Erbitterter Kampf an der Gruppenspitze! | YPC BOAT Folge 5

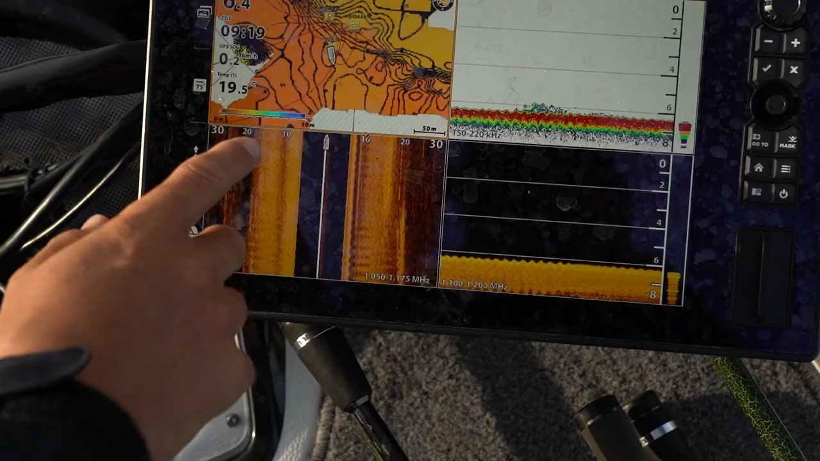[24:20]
Hier ist ein kleines Plateau und nach dem Plateau wird es etwas tiefer.
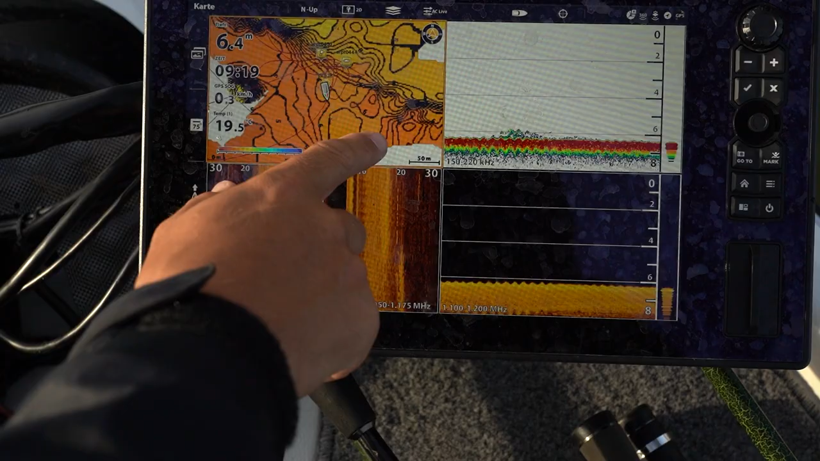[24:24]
On screen: depth 6.4 m
Das sind so 5-6 Meter und in diesen 5-6 Meter in der Mitte ist so eine kleine Rinne. Das ist dann nochmal gut 1,5-2 Meter tiefer.
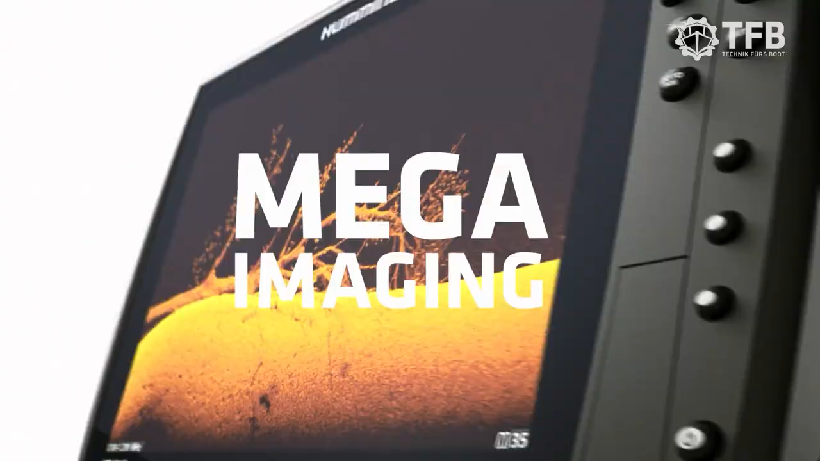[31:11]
New Mega Imaging Plus uses high-frequency sonar
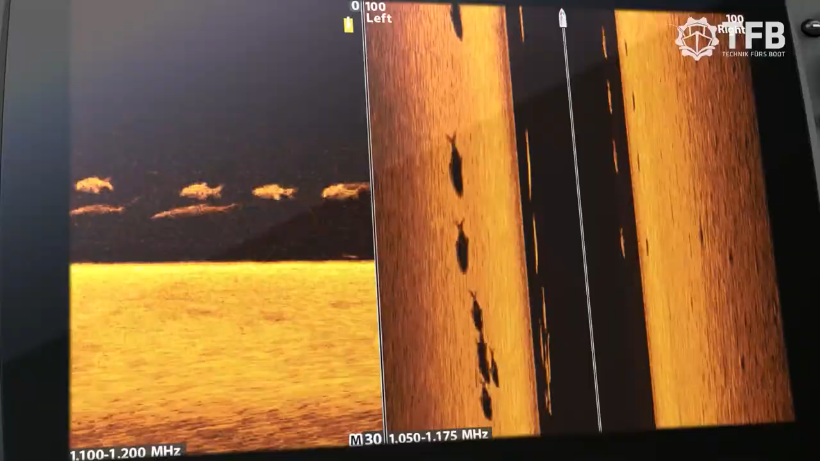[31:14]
to show you fish
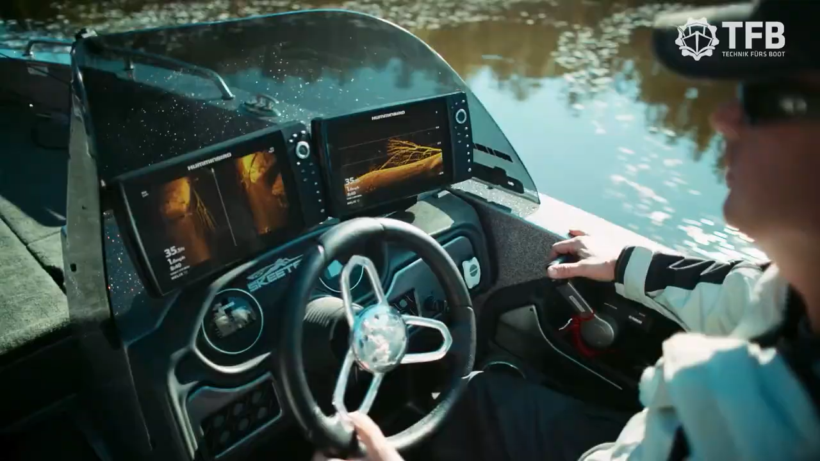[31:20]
No more secrets, no more guesswork,
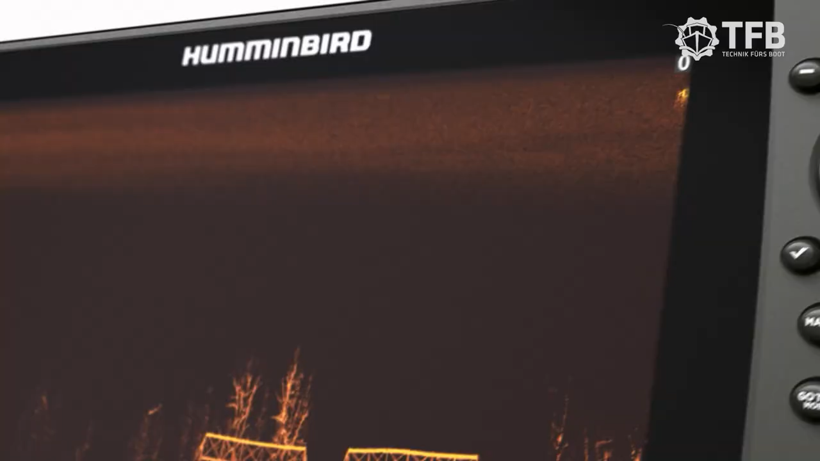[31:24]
just a clearer picture of the world below,
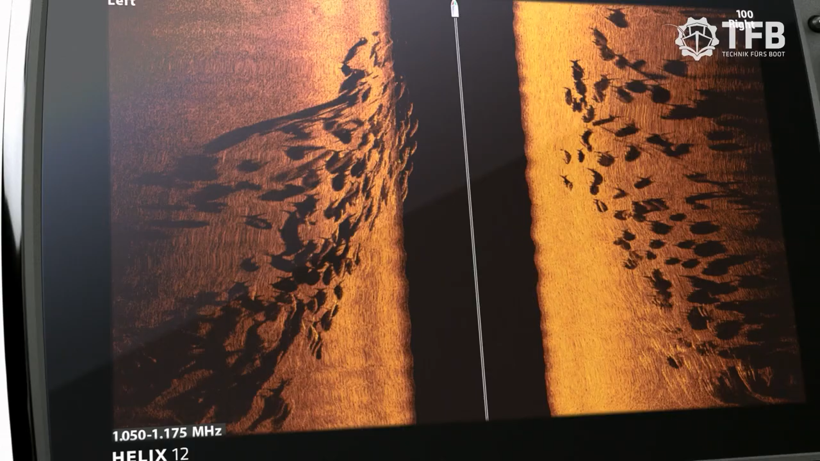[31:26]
down to a fish's species and direction.
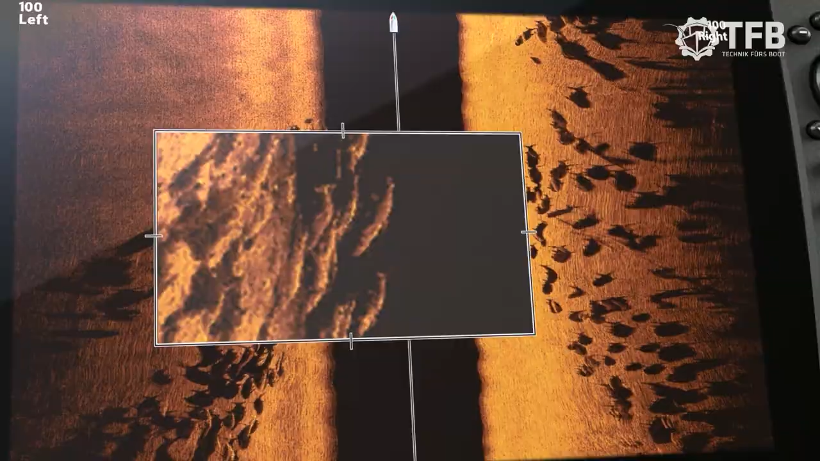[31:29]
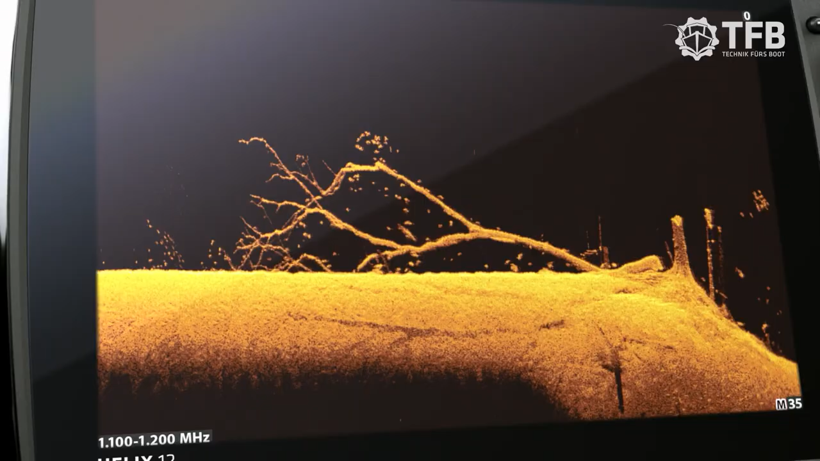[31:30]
Because more detail means more of this.
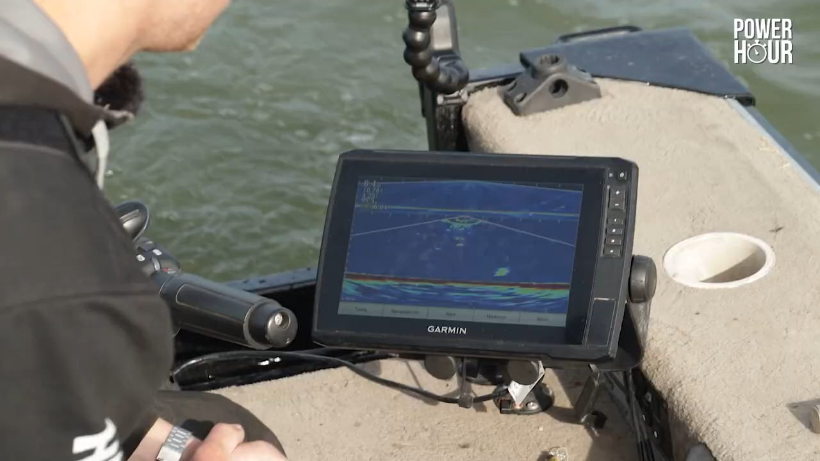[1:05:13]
You see a fish on the screen. And then it's just watch. You're gonna search for fish. Like, I think it will be sander.
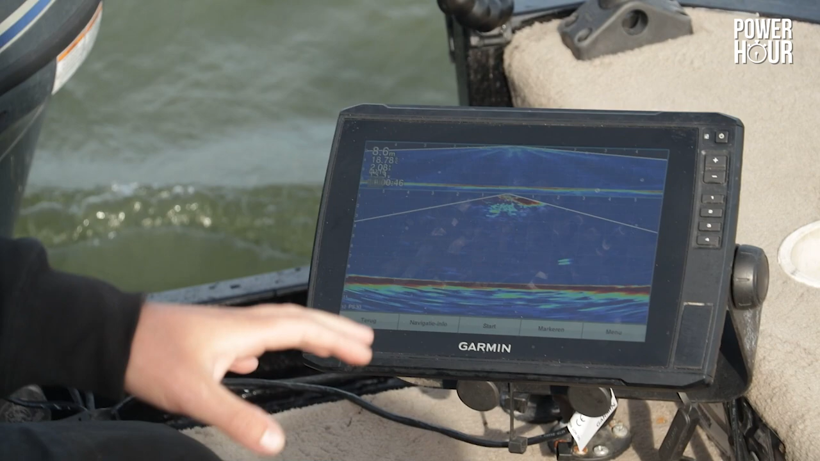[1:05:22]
And if it's a good fish, we're gonna present a big soft bait, like a really big size.
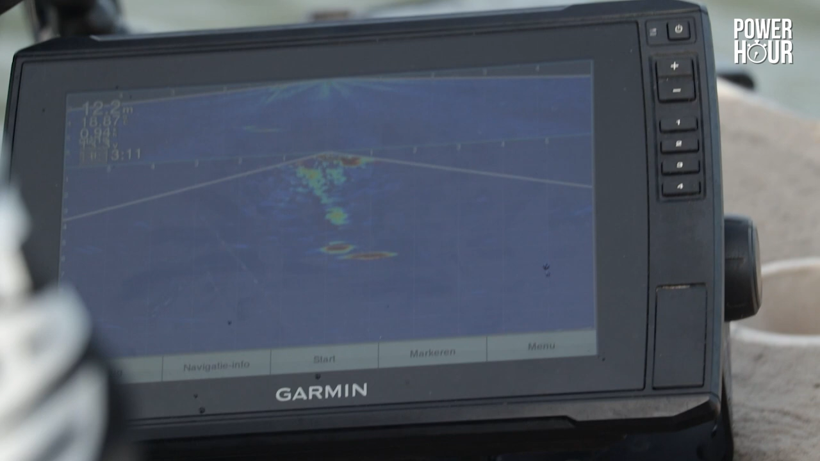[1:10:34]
Yeah, he's coming. He's coming. Oh, he was looking at it. He's away. He was looking at it.